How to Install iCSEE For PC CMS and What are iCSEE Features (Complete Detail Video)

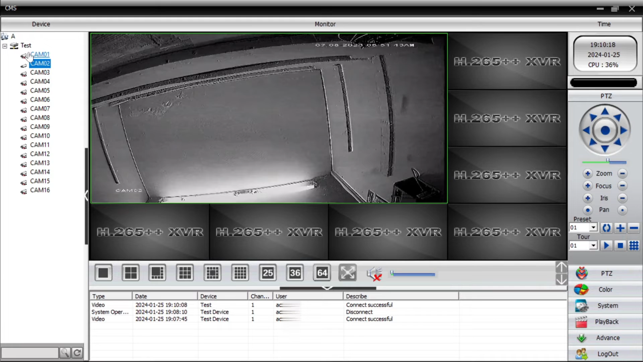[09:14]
second way okay okay again just just close the button like this and again go to the system
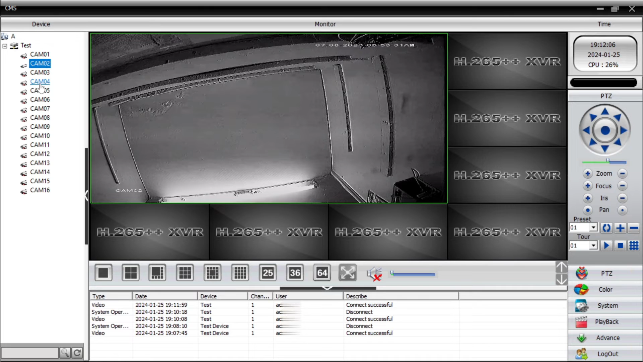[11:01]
Okay so I will tell you a three method of adding. Hope you will understand successfully. That's why I titled this video as a detailed one because in this video we are going to discuss everything. Now let's come to the interface. I will explain the interface of the software. Okay so here you should change. Again you see the lot of option like here. Here is the full screen option like this.
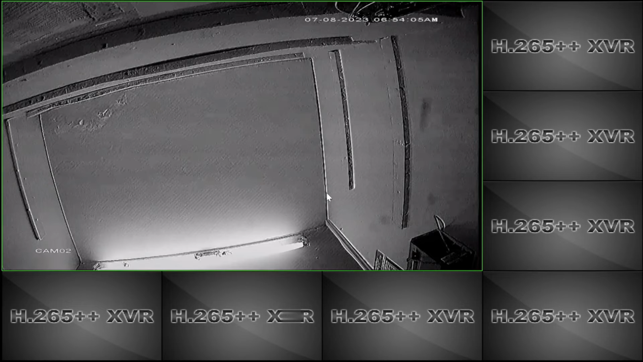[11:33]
Just press escape button. It go to the normal mode. If you have a 36 camera just click on this.
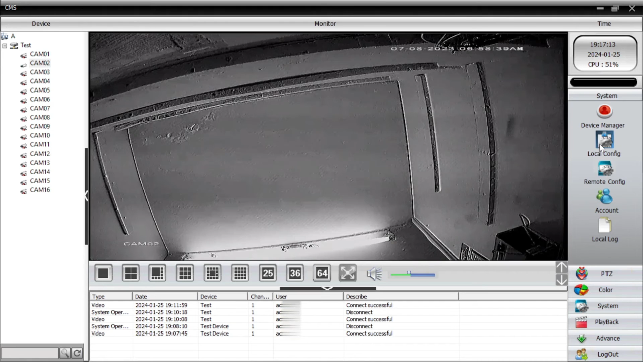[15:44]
here like remote config now just click on the account so this is administrator account if you want to a new
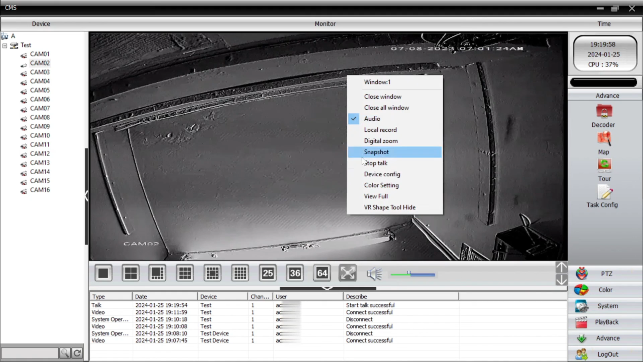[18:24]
your device here you find the color setting like all the option like I will tell you that brightness color